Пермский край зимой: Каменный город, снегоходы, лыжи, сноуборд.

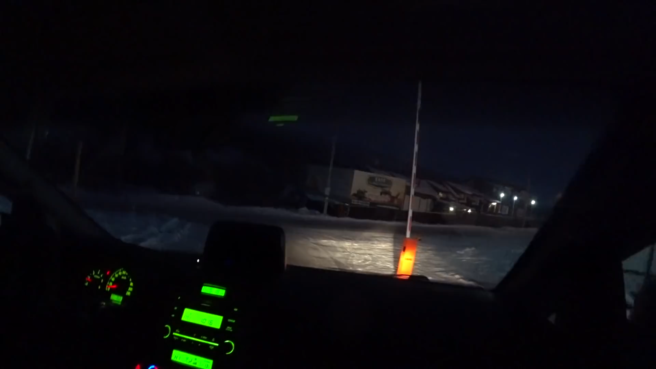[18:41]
Друзья, это впереди нас Уралкали, одну из самых богатейших компаний России.
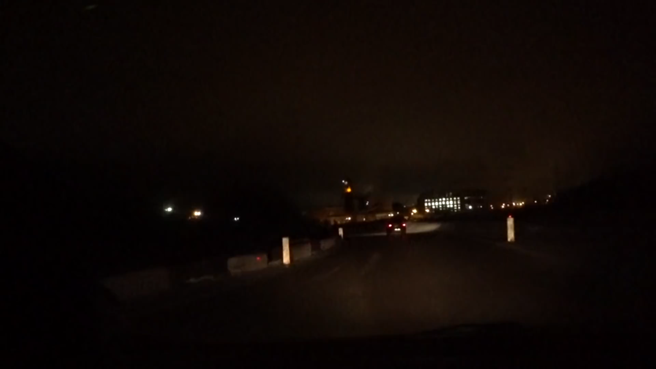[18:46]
Ну это шикарно. А с левой стороны, пусть даже плохо видно, это отработанная там руда или что тут. Ну в общем, там, кстати, пейзажи должны быть такие неплохие. Смотрите весь, как он что, дышит. Соликамск?
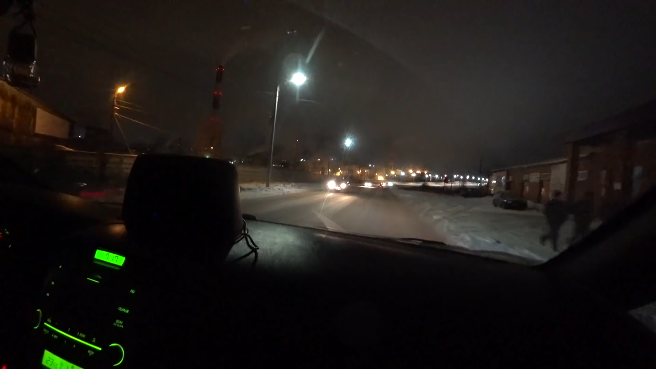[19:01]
Конечно, смотри, какие предприятия огромные. Просто все дымит, все что-то работает. И такие домики двухэтажные, бараки небольшие. Ребят, ну тут прямо что-то такое нереальное.